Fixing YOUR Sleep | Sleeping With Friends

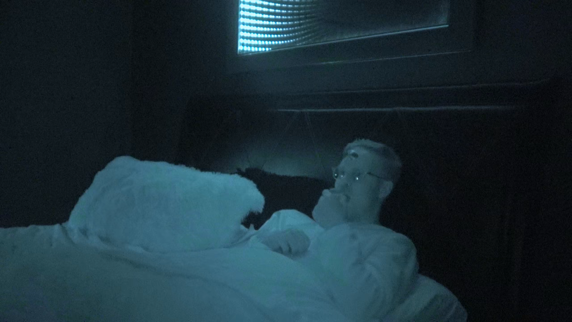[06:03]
wait is he what is he eating cookie it
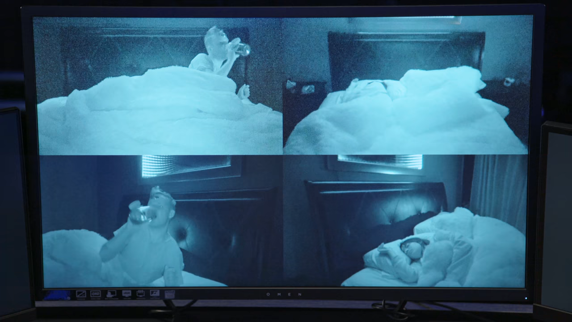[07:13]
to have a bathroom break he's just preparing now Melissa told us she normally uses melatonin at home but we can see here she's doing fine without it
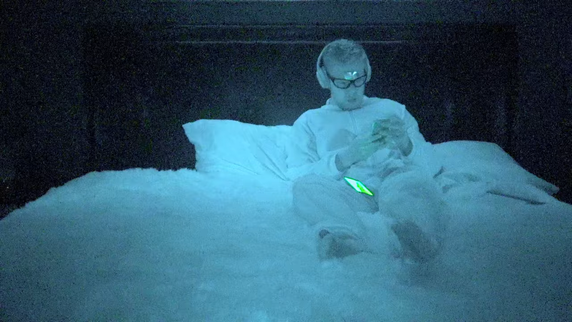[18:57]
so he has his orange tinted glasses what's this actually doing to his brain?